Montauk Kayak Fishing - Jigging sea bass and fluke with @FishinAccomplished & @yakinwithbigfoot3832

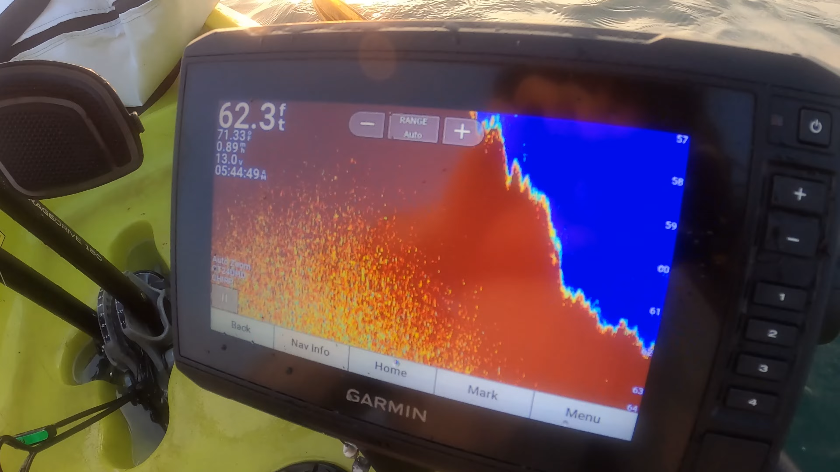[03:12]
On screen: depth 62.3 ft
He grabbed it while it was still dropping back down. Yeah. Look at that. A really nice hump.
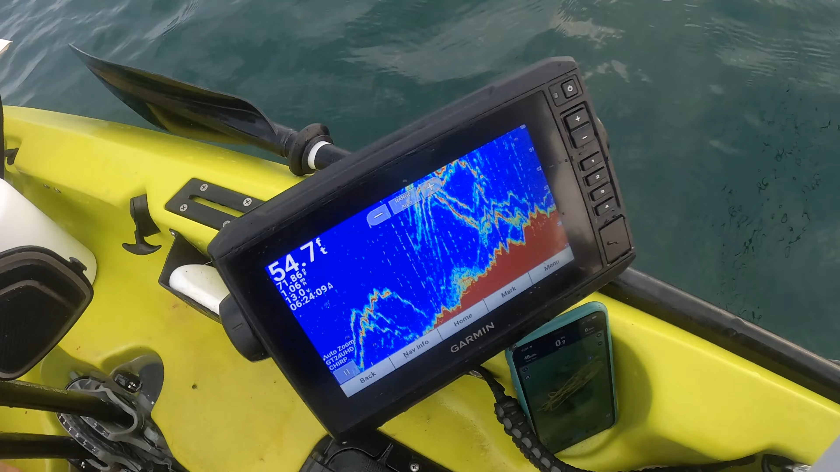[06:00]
On screen: depth 54.7 ft
Dude. There's so much fish. On the screen right now. Yeah.
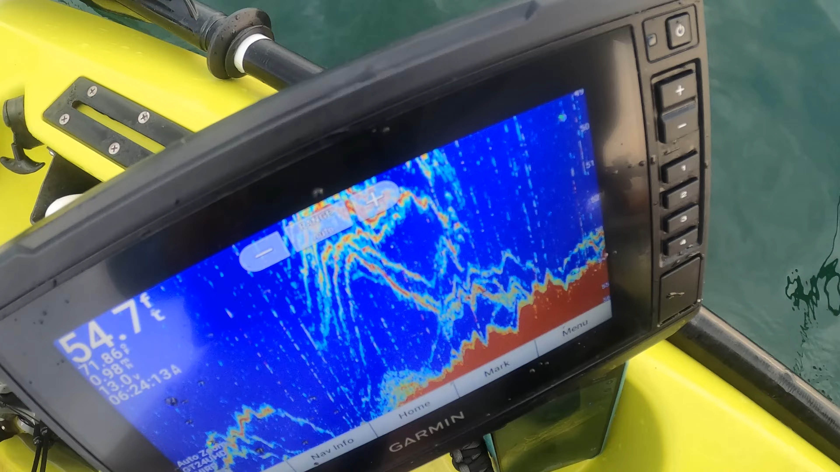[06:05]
On screen: depth 54.7 ft
Look at. Look at. Look at all those fish. It's crazy.